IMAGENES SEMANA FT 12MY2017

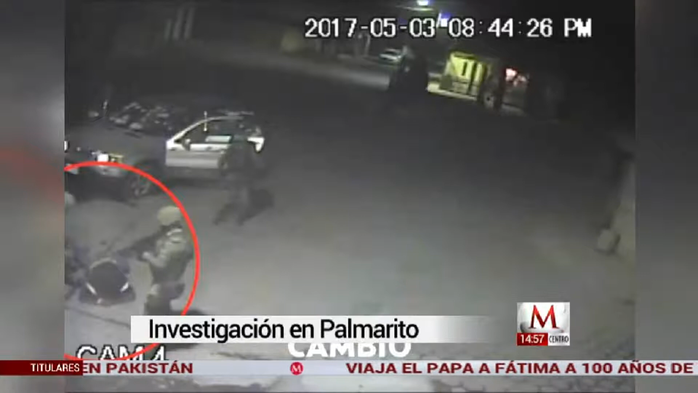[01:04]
Un video muestra la aprehensión de algunos agresores y después el momento en que al padecer un militar dispara sobre un civil ya sometido.